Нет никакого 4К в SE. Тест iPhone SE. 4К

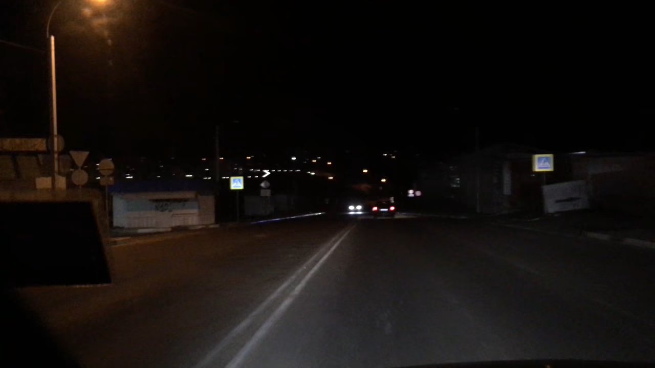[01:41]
Вот, посмотрим, насколько хватит, и посмотрим на качество самой картинки. Потому что 4К, на мой взгляд, все-таки здесь, все-таки не 4К.
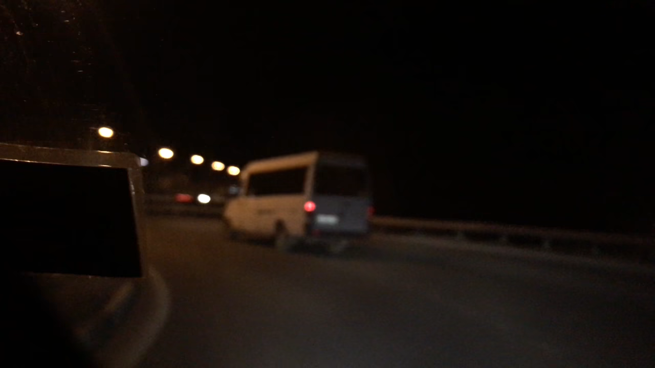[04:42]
Что, трудно сфокусироваться ночью? Вот странно, почему не фокусируется? Вроде камера 4К, айфона. И ни хера не фокусируется. Что за бредятина? Давай фокусируйся уже. Ну, вроде сфокусировался, да? А вообще хрен его знает на самом деле, я не уверен. Непонятно, что к чему здесь вообще происходит и почему так. Вот я пальцем сейчас нажал, посмотрим. Не, он ни хера не понимает.
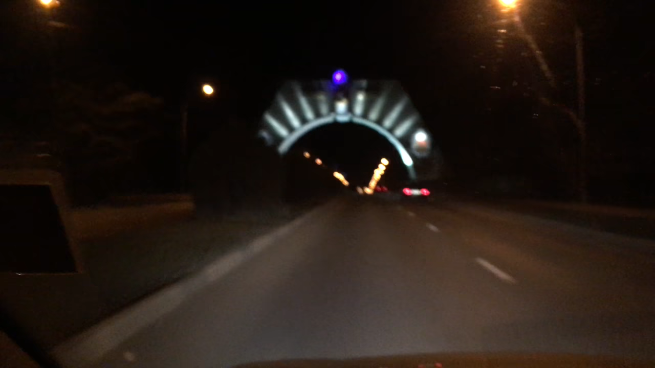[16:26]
А чё он? Ну, он не фокусируется все равно нихера. Он, короче, на первые несколько минут там что-то может, а потом нихера не может. Друзья мои, это не камера на 4К, это говно. Это фуфло. Фуфло ваш смартфон, айфон. Это говно полное. Вообще ни о чем. Ну, что он хочет сказать? Что он немножко фокусируется, да? Боже мой.